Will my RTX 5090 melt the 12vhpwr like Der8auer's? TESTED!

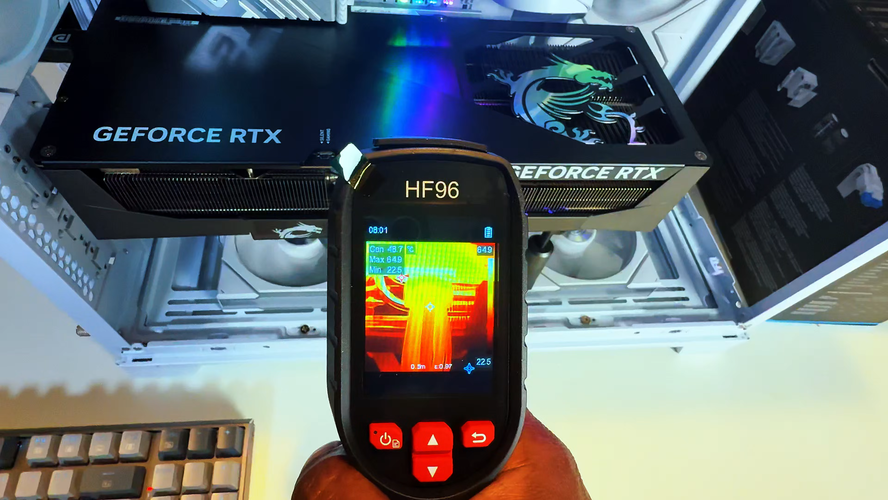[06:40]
at the connection as you can see that center dot it's reading about 60 60 is fluctuating between 60 and 65c not bad i'll go ahead and give it a little touch
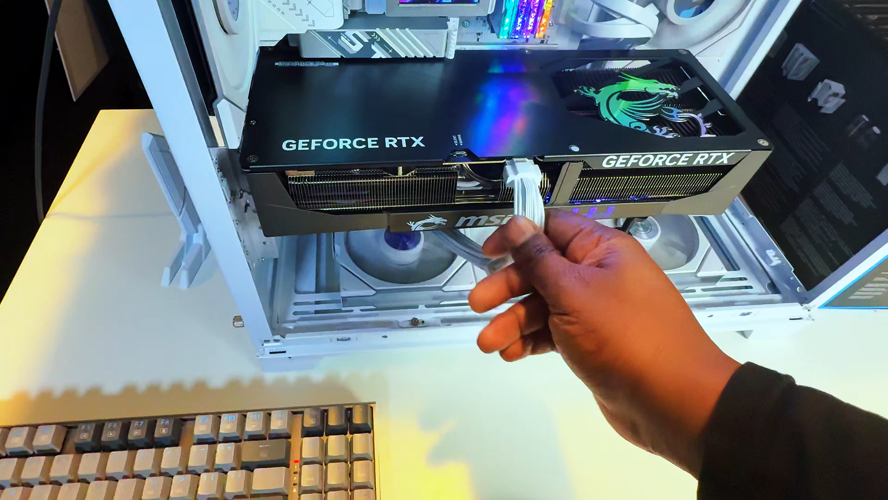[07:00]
yeah not bad and again
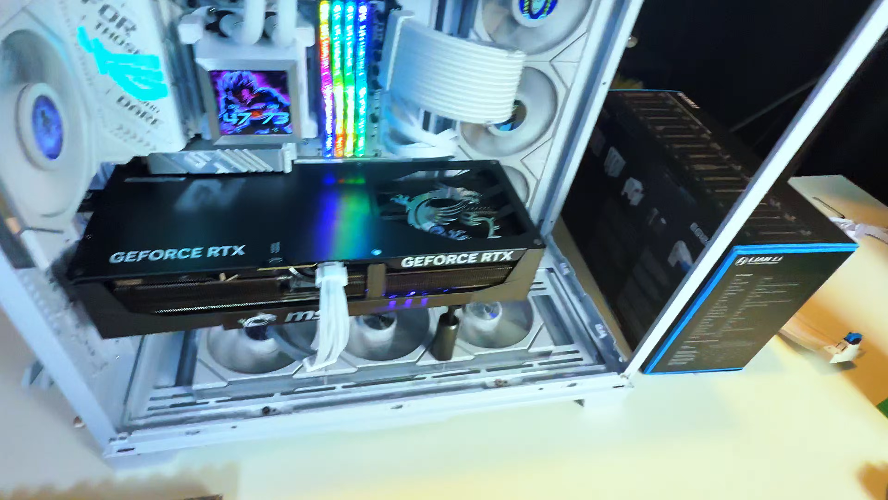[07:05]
we we over an hour here guys let's check the back connection i kind of spaced this out so you can see because i don't have an open bench right so i kind of like move my cables around this is not how my actual cable management looks as you can see i have this tied off just so we can get a clear picture of the gpu cable connection going into the power supply here so let's
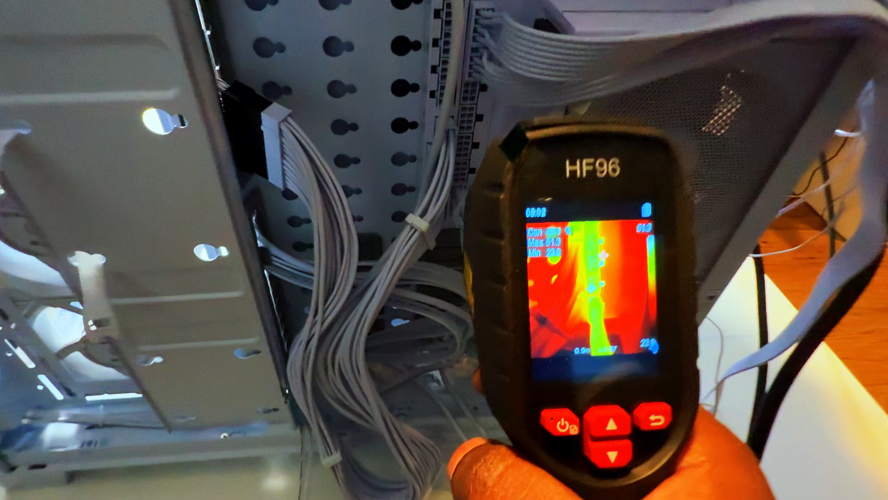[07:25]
take a look and it looks like
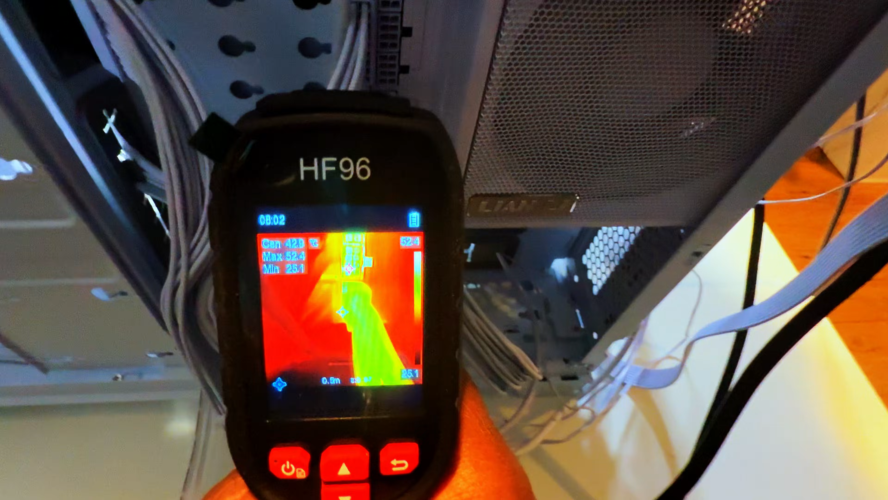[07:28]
i'll make sure it's hard to get this on camera right here it looks like i'll put the laser on right at the connection we're getting about 47 c sorry for the shaky hands
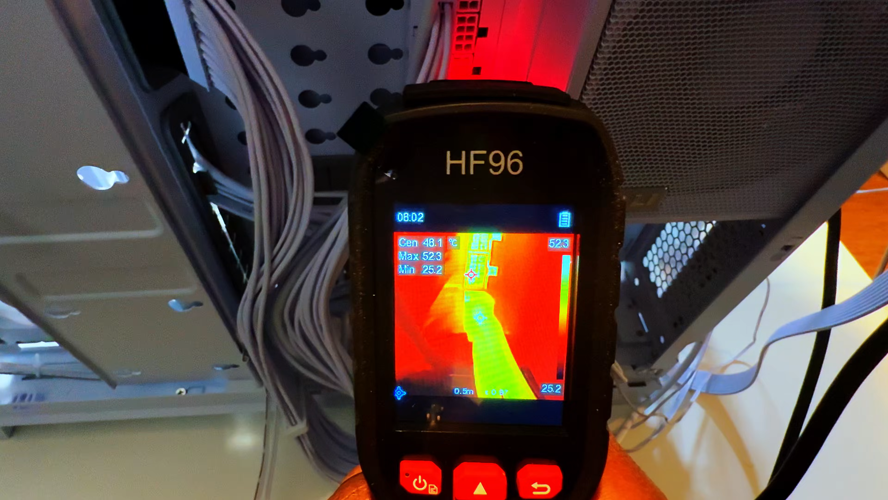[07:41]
guys maximum heat in this area is 52 and we're right here where that center dot is i don't know if the camera's picking that up yeah center dot right on
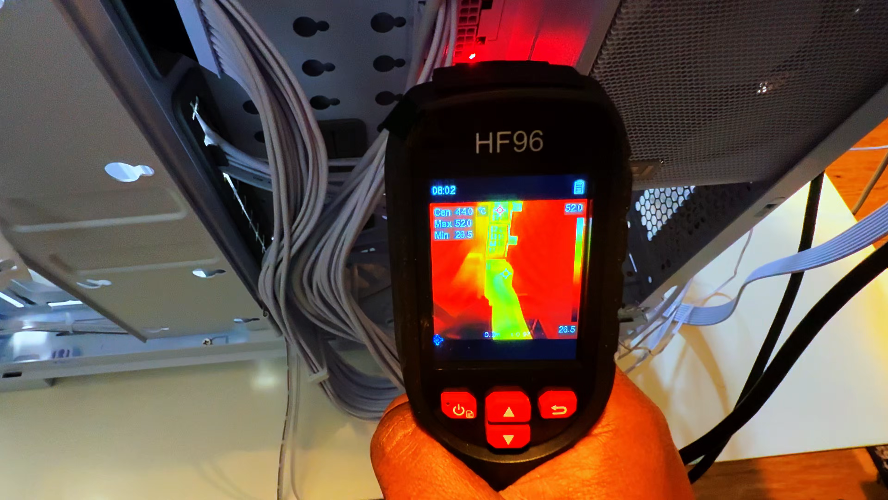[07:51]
top of the cable connection right around 45 46.
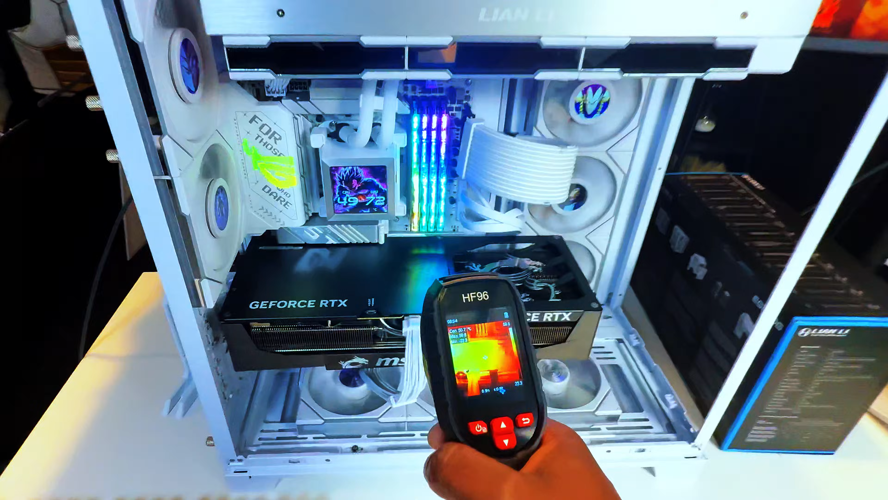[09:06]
let's check the numbers here just to make sure we're not spiking anything let's get a good camera angle and i'll shoot
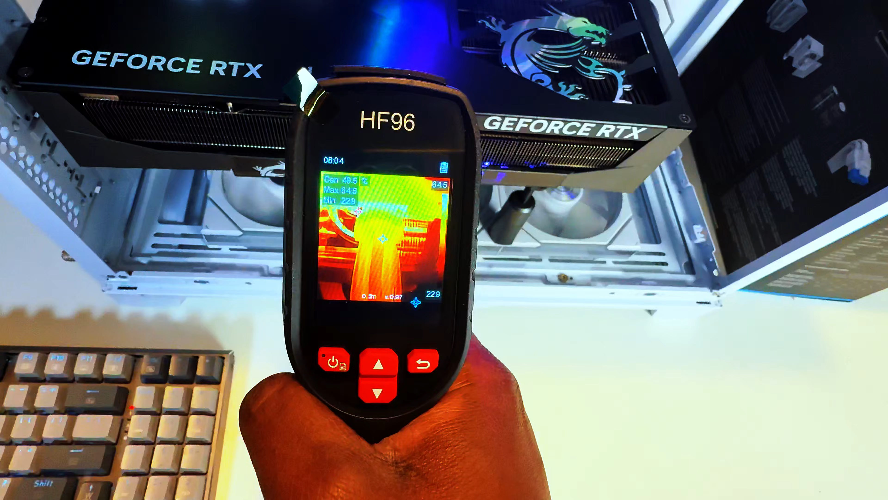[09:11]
yeah i mean center dot that white dot is right around the connection is 52 the hot spot is 65 and